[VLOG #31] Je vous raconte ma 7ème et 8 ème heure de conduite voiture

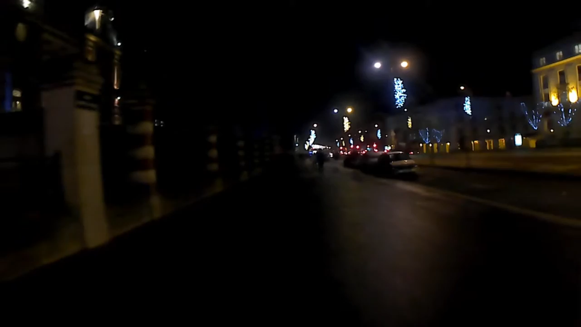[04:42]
vu qu'elle arrive le soir avec ses phares en face de nous à nouveau en fait travers la vitre donc du coup hop elle est passée derrière nous on a revérifié au rétro coup d'oeil et un armé clignotant marche arrière donc là pareil on recule lentement 1500 tours accélérateur et légèrement on lève le pied sur l'embrayage